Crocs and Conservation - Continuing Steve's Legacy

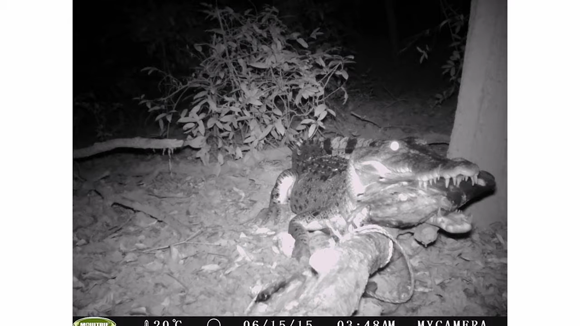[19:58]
an estuary crocodile was interested in the food as well.